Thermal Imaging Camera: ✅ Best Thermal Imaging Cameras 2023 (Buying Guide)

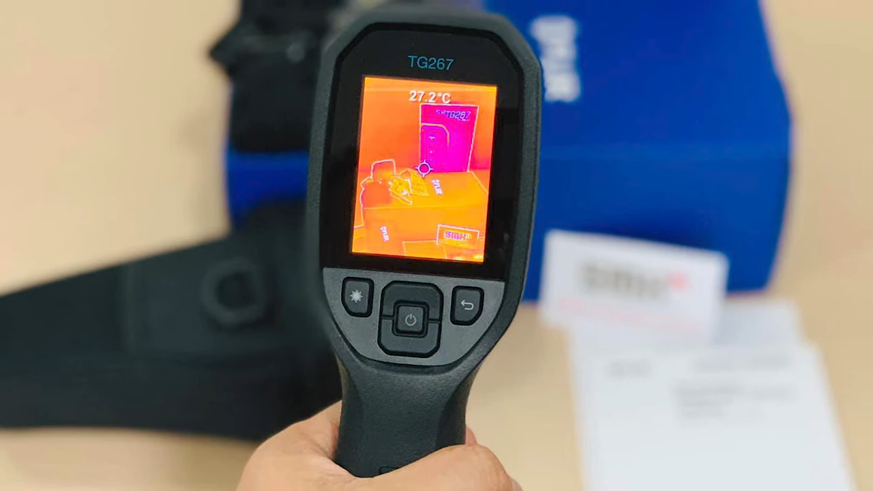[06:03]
On screen: spot 27.2°C
an earlier floor product aimed at this category which still features a laser and ir thermometer while the near
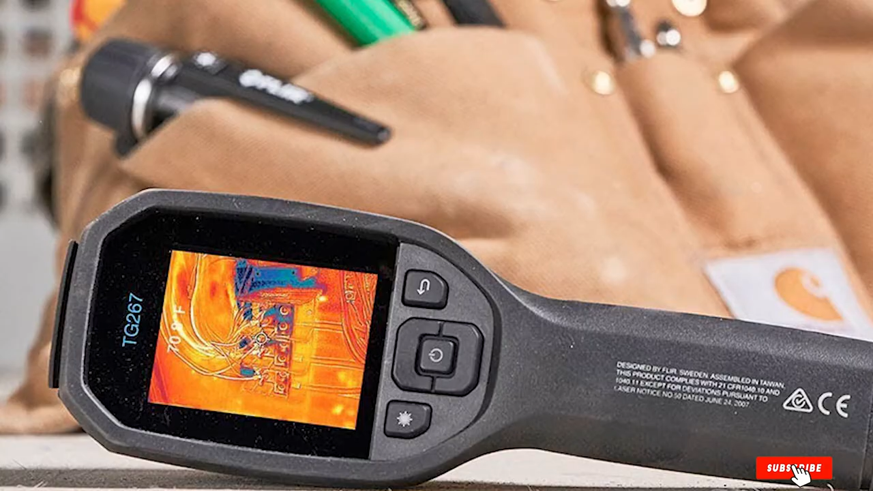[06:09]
identical tg 275 can perceive an even greater temperature range
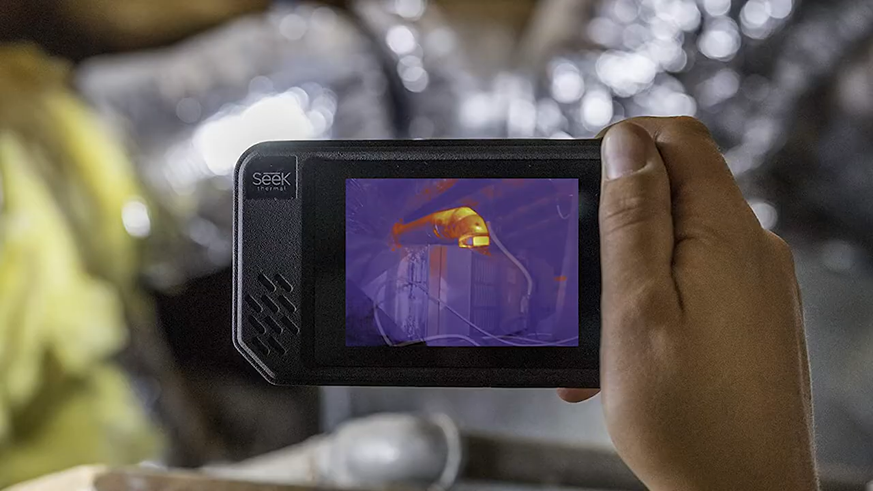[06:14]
the number six position is dominated by seek thermal shot pro the
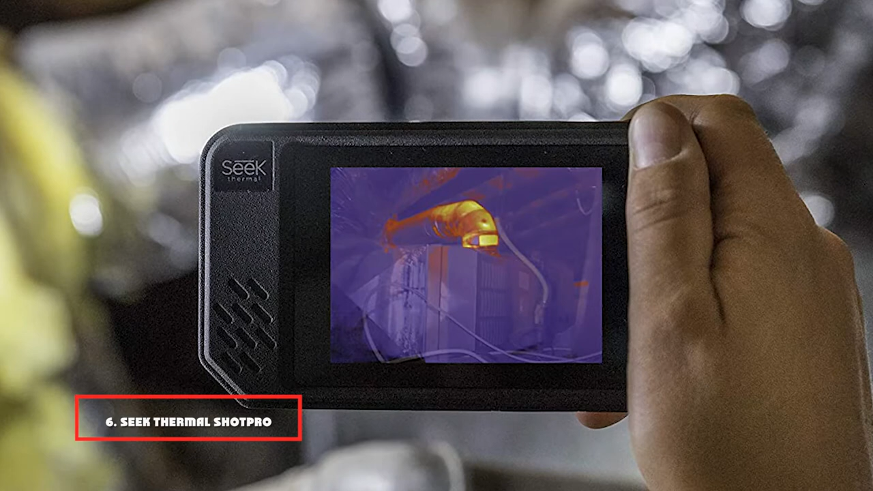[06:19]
seek shot pro is a compact ir camera which boasts a much better thermal resolution than
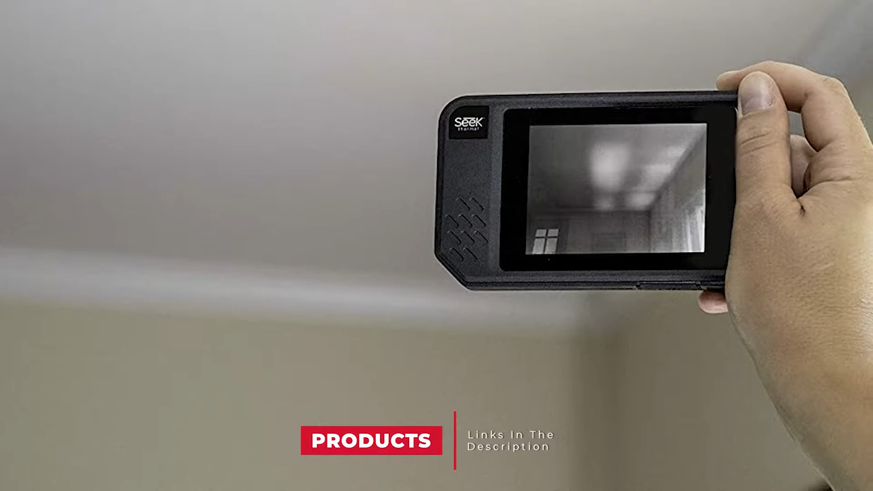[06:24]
its immediate competitors but unlike some other accessibly priced seek products also includes the ability to mix visual light the technology seek fusion allows you to adjust
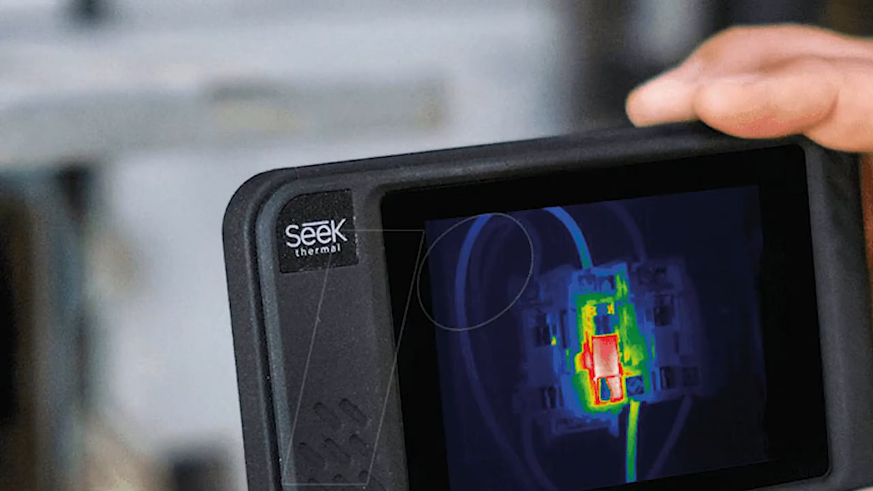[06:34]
a live overlay
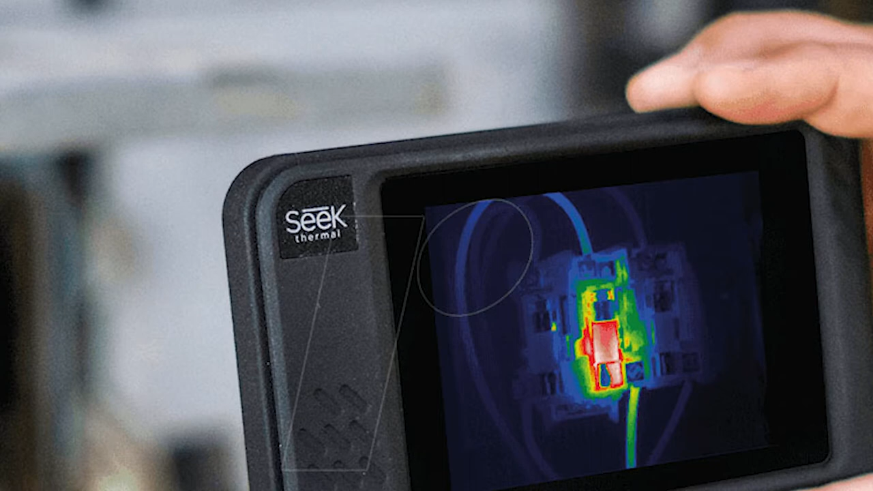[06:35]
with an on-screen slider a little light changing opacity in photoshop layers it lacks the edge enhancement of fleur msx but on the other hand the greater thermal
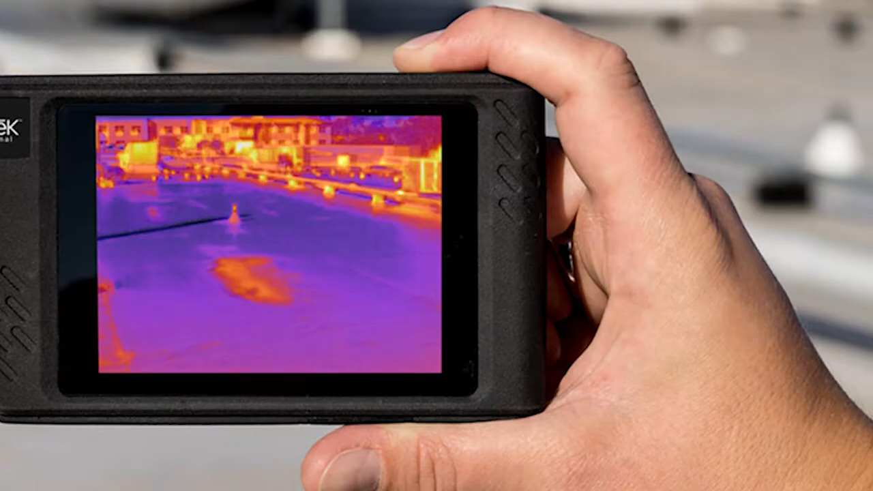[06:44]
resolution means that isn't
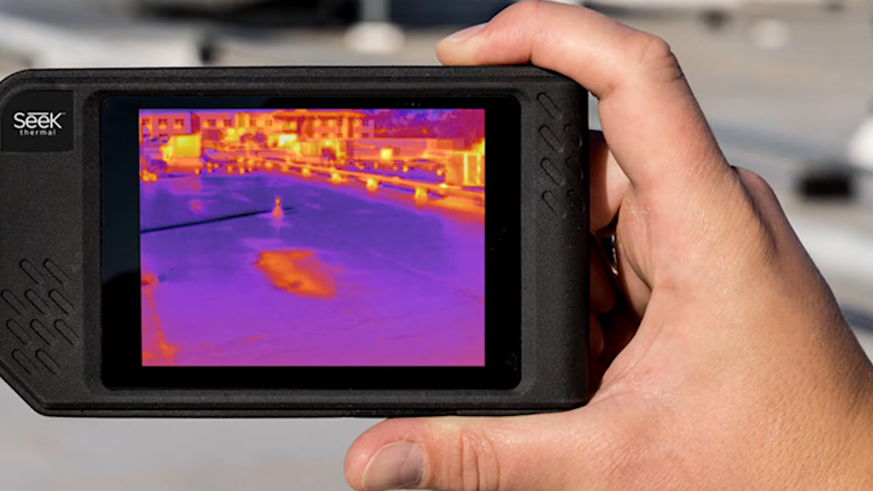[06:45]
really needed the short pro like the fleur c3 is capable of wi-fi streaming
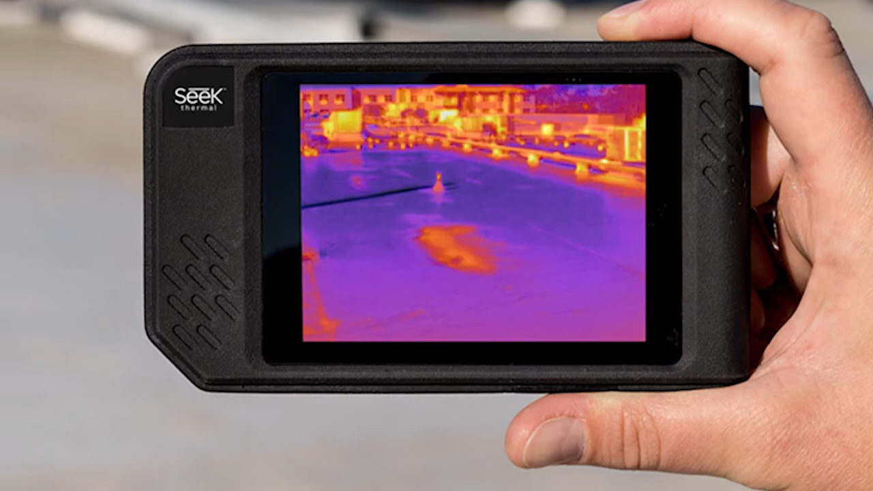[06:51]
it partners with the free app called seek view though
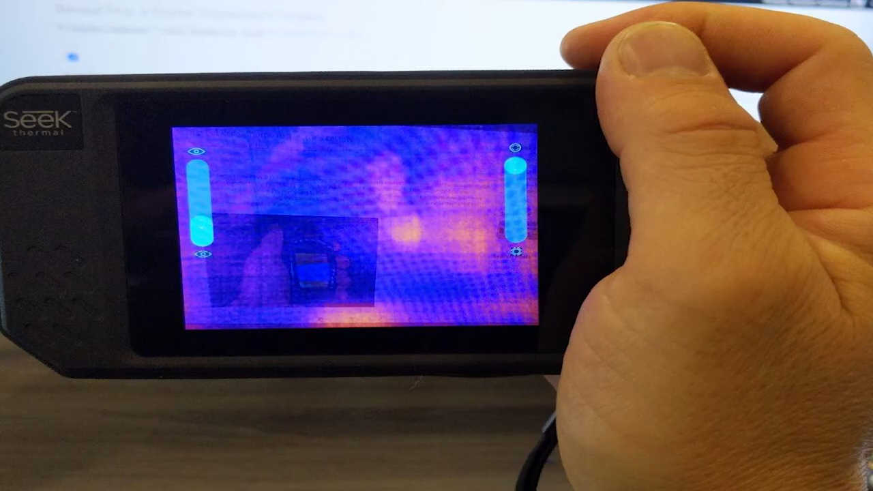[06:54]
still boasts 4gb memory to capture stills and video even without the app the 3.5 inch touchscreen can be used with
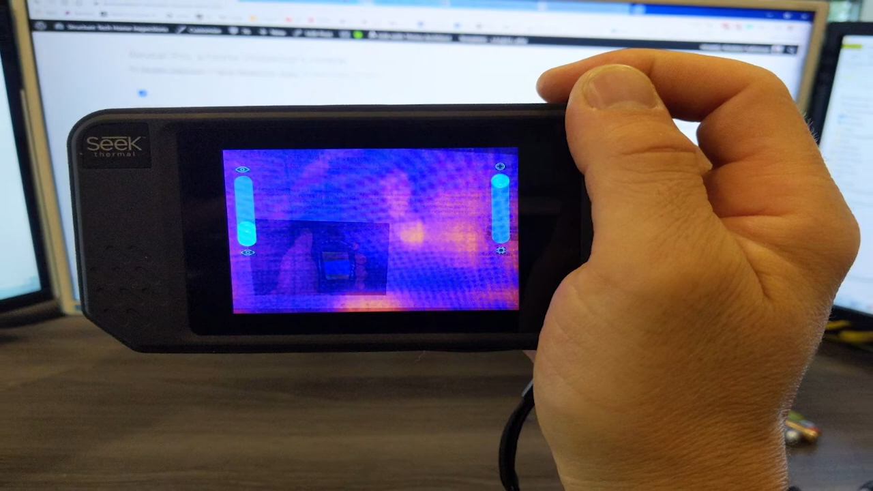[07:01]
the built-in analysis tools you can create